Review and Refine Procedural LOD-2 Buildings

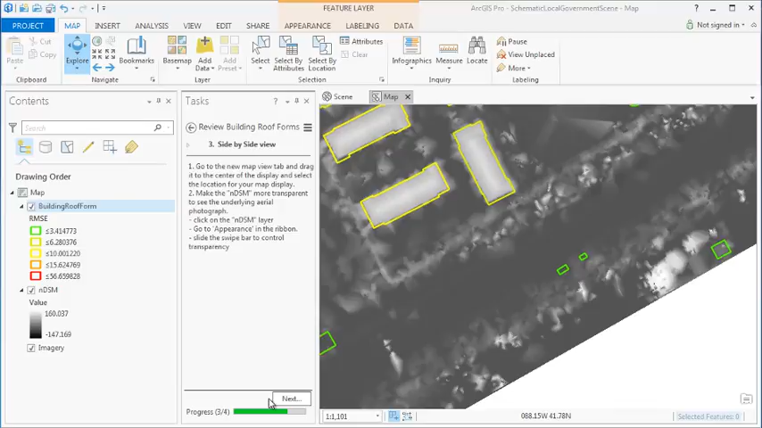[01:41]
our buildings classified by RMSE and we can link this view to our
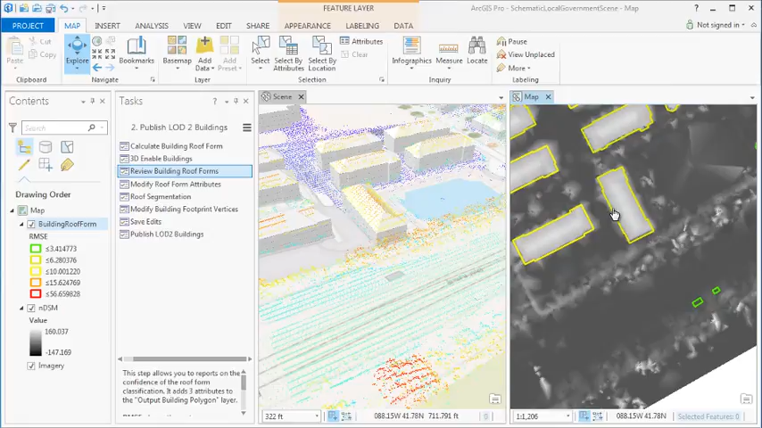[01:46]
scene view with the last data set turned on so we can see the corresponding 3D output for the buildings as we review in map view.
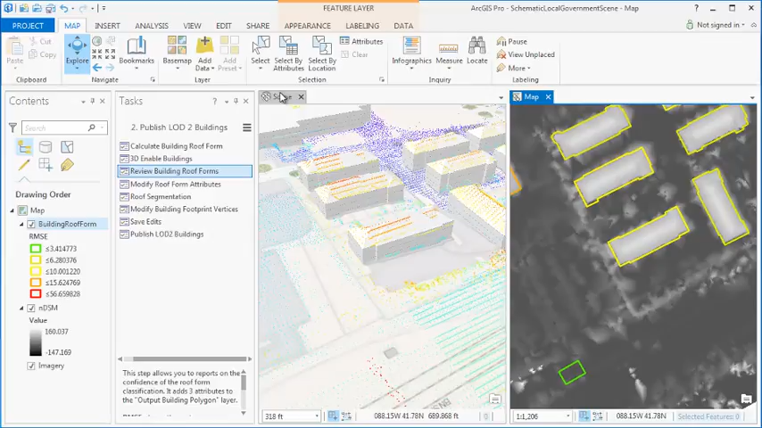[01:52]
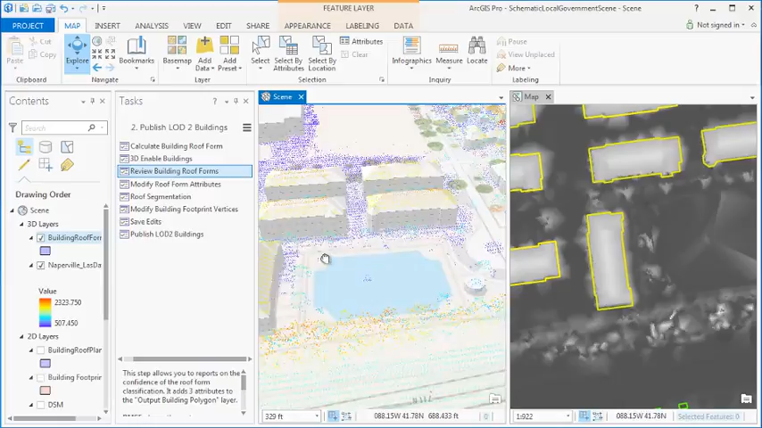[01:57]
Now when we find issues in the data as we review we can update the roof form attributes and building geometries as necessary to resolve these issues.
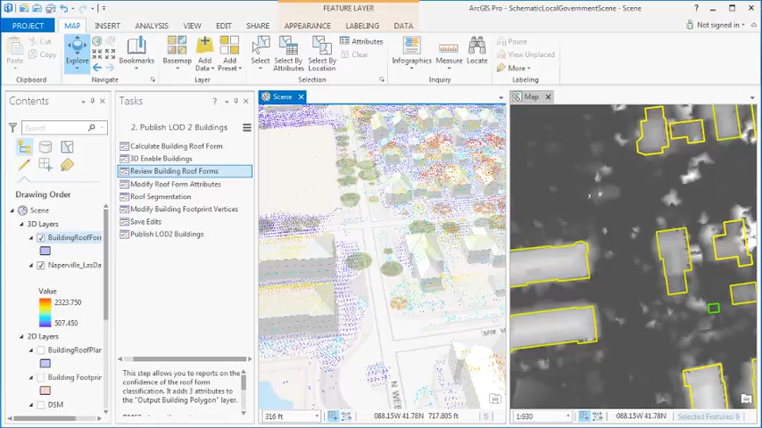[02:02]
In this example we have a gable roof where the eave height is set lower than the true eave as we can see in the lidar.
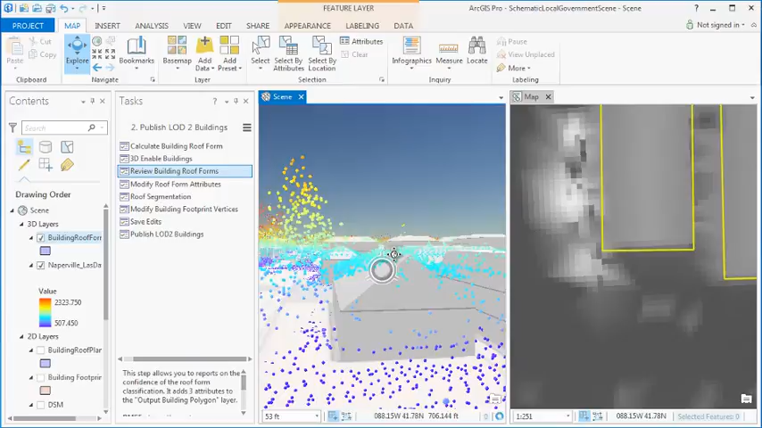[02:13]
To fix this we can zoom in on the lidar points and identify
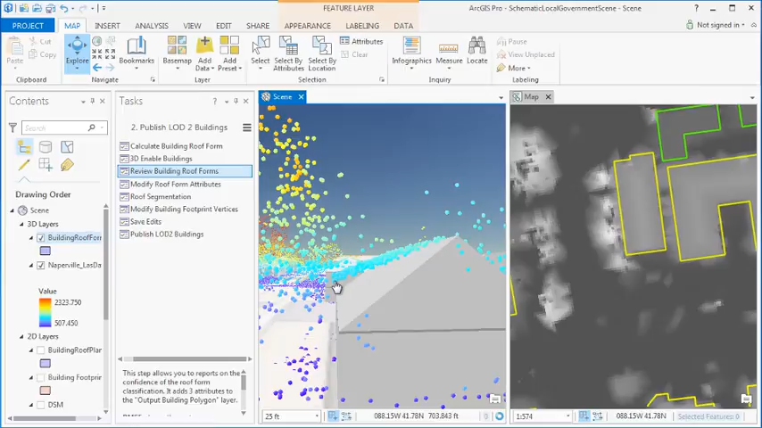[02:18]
a point that represents the true eave elevation. Note the elevation of this point in this case seven around 703 feet and then subtract from that value the base elevation of the building feature in this case 685
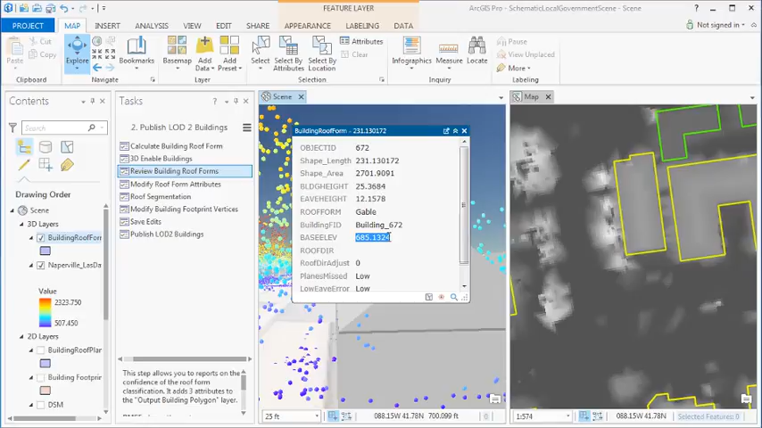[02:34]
feet giving us a 18 foot true eave height.
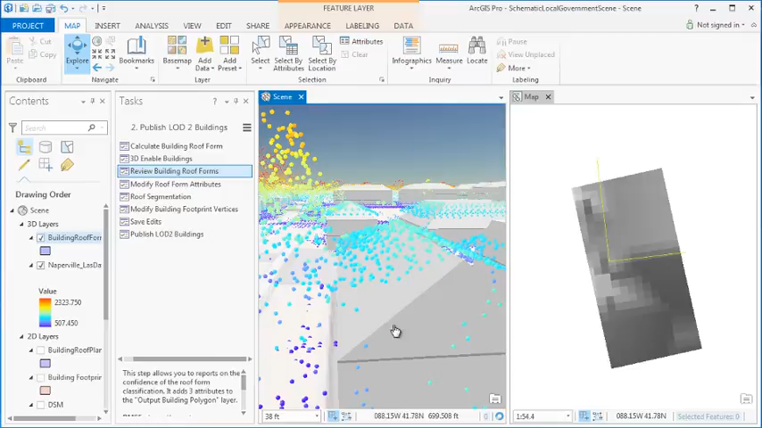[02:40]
Then we can go to the modify roof form attributes task step select the building you want to edit
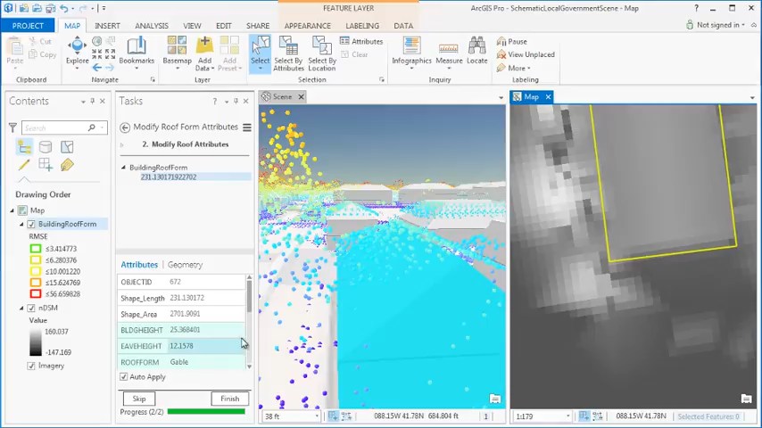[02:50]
and then hit the next step then simply add in the new eave height into the eave height field. Hit enter and you'll see that the building will update on the fly.
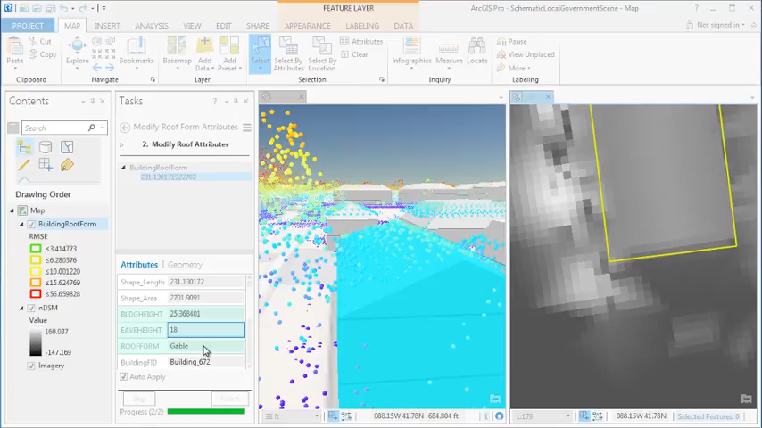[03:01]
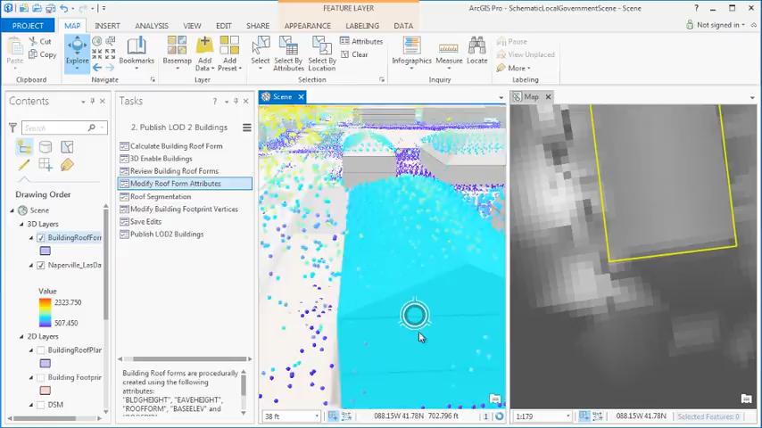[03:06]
Hit finish and then rotate around in 3D view to see the updates that you've made.
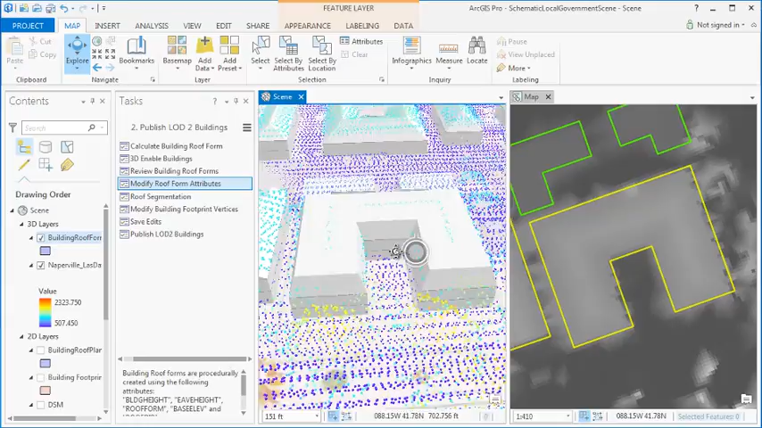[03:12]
In this next example you'll notice that the roof form of this building is generated as a mansard style roof. Well you can see in the lidar that the roof more resembles a hip roof type.
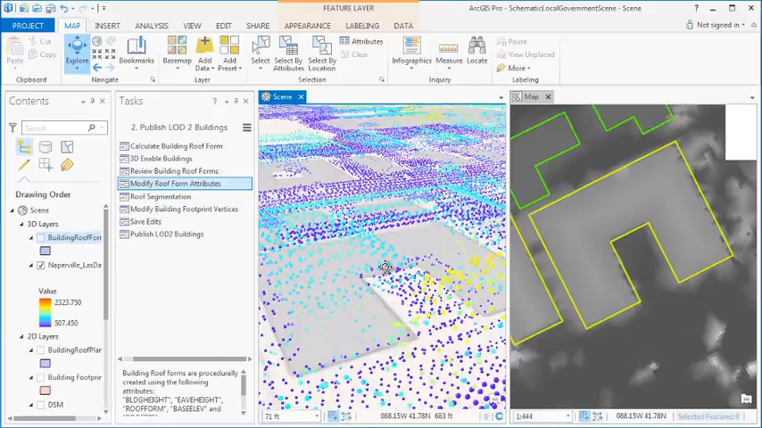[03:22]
You can fix this in the same way that we fixed the last issue by going to the modify roof form attributes task step, selecting the building, hitting next, and then using the drop down in the roof form field to navigate to hip. Then hit enter and you'll see that the roof
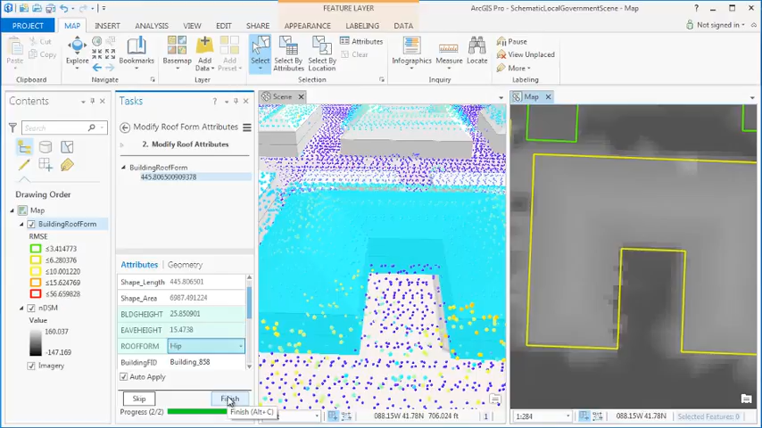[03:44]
changes instantly to a hip style roof.
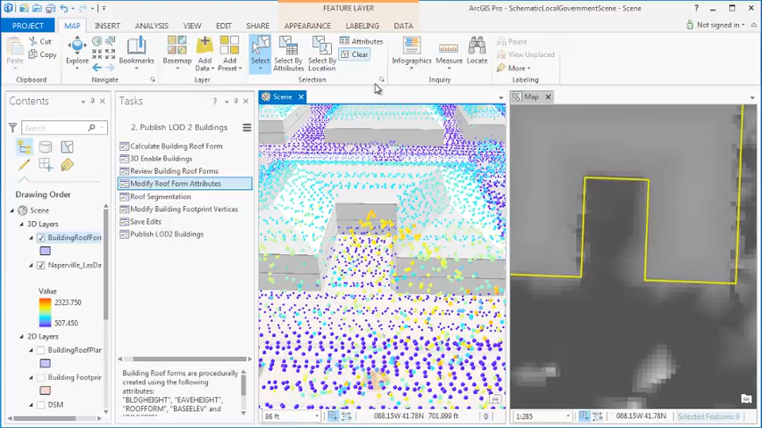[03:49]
Now you can rotate around it in the 3D view comparing it to the lidar and you can see it much more closely resembles the output of the lidar.
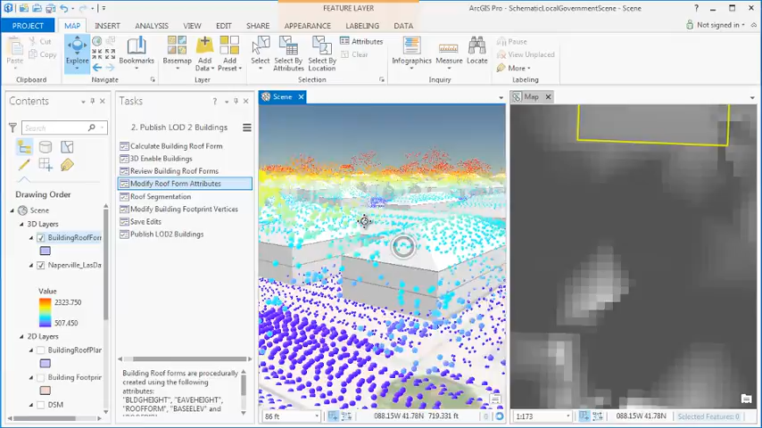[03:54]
Here's another example of a building where the roof type is incorrect. Here it's classified as a shed while the lidar clearly shows that being a gable type roof. You can change this in the same way we changed the last example.
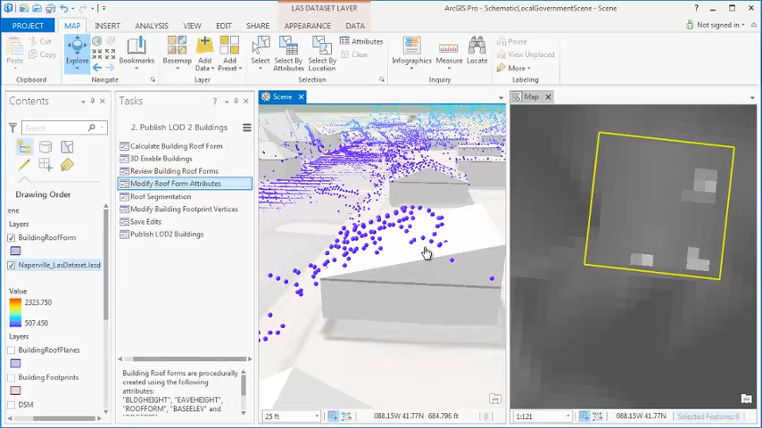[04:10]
Select the building, hit next step in the modify roof form attributes task and then change the roof form to gable.